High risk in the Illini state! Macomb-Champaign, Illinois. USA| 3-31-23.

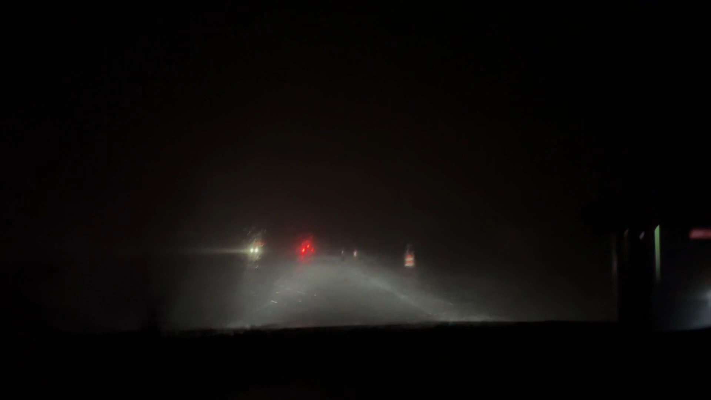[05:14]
Yeah, there is definitely about to be a tornado on the ground in front of me.